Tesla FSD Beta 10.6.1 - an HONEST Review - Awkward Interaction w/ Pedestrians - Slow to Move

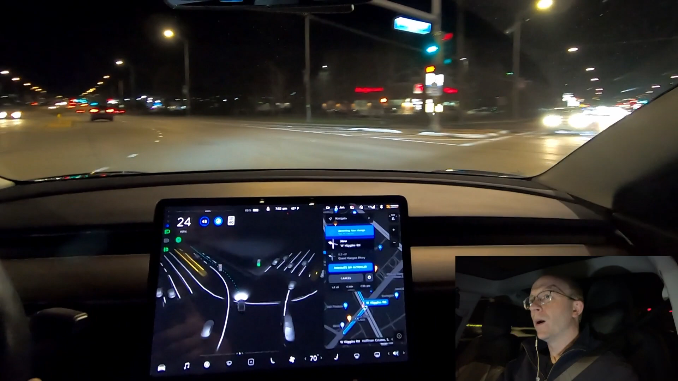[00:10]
okay now coming back in that was very well done very natural nice and smooth oh it rolled that stop and the car is stopping oh okay car stopping
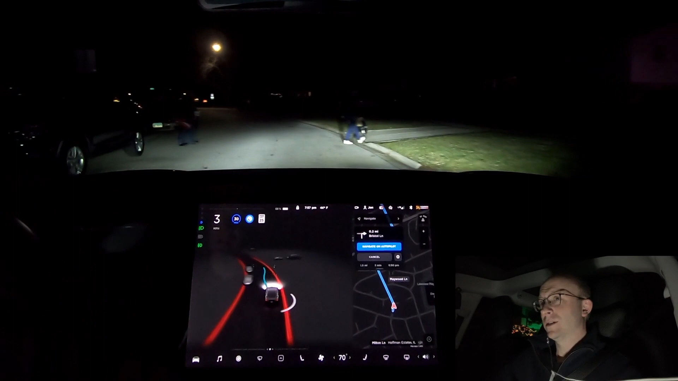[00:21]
for these people oops oh my goodness once again very awkward no cars around took a long time turning right there going very slow here need a lot of patience to use this
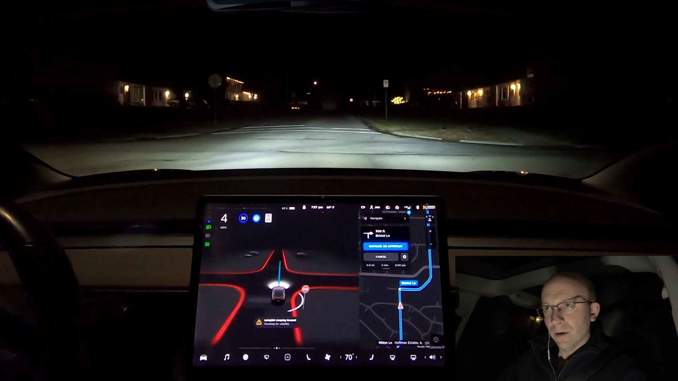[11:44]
up i i almost didn't know if i should take over or not so i did not take over i did not do anything there to intercede okay going forward here nobody that was a little bit awkward in that intersection as well okay and coming up here turning right once again very awkward no cars around took a long time turning right there
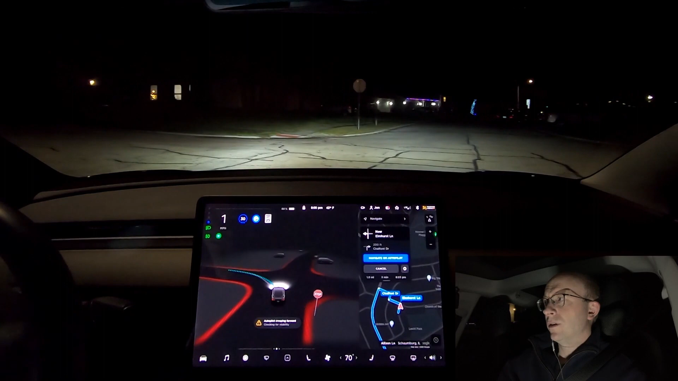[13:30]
all right autopilot creeping forward checking for visibility very slow here okay
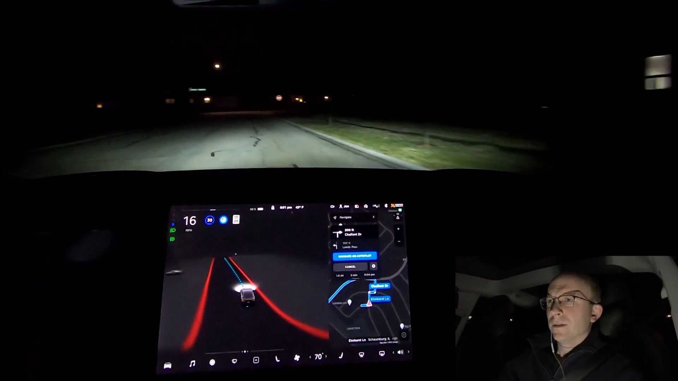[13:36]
and coming up here turning right
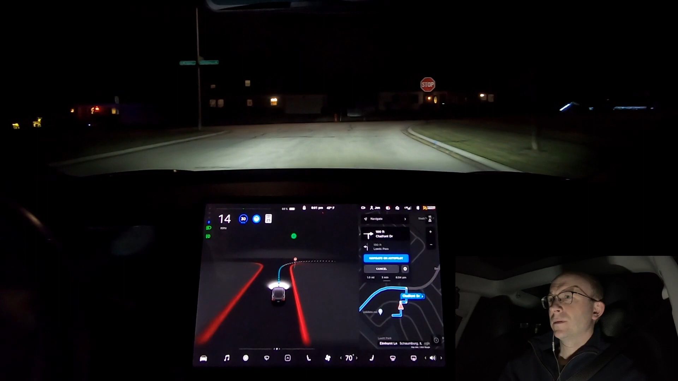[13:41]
there's nobody around here really taking extra caution for really nothing but it has to account for the unknown in any given situation
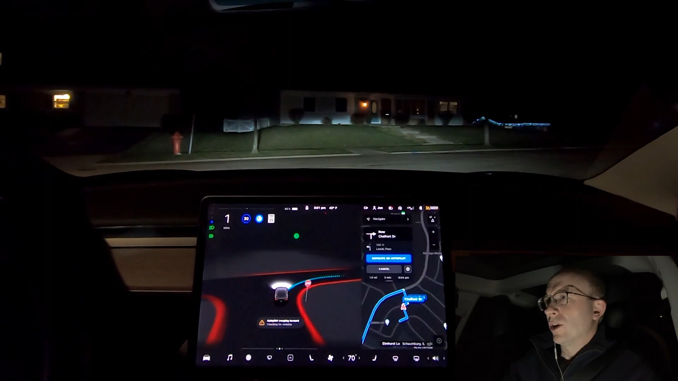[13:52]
so i'm not criticizing okay and then the left here okay nicely done that was smooth and then coming up here we're going to turn left
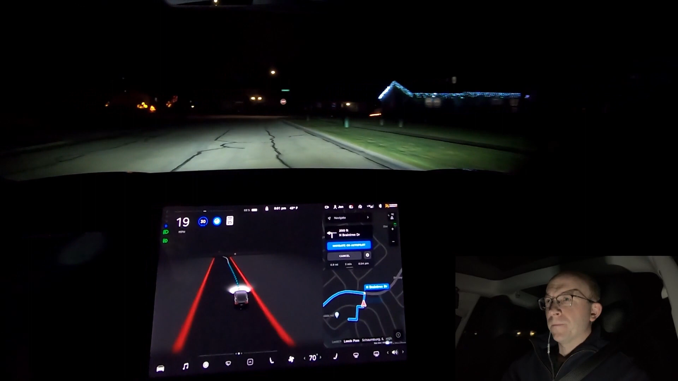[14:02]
okay i'm really slow now there's a car coming now it should definitely not go and we're kind of hanging out in the side of this road as you can see the position on the road is a little bit awkward right now now it needs to go it's going really slow nobody behind us
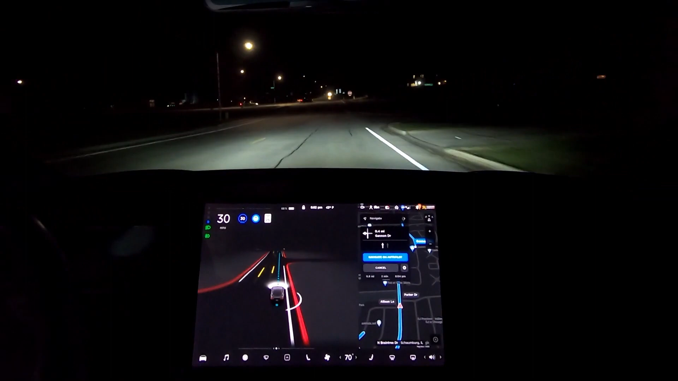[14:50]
need a lot of patience to use this in a normal in a normal situation if there was a lot more traffic that would have been completely unacceptable it went way too slow there okay coming up here we've got a really tight turn autopilot without full self-driving never was able to handle this but with full self-driving beta it handles it beautifully so watch you'll see here i don't even need to dial the speed down notice the curve it slows down very naturally goes through that very nicely no issues there and right into the left turn lane all very very smooth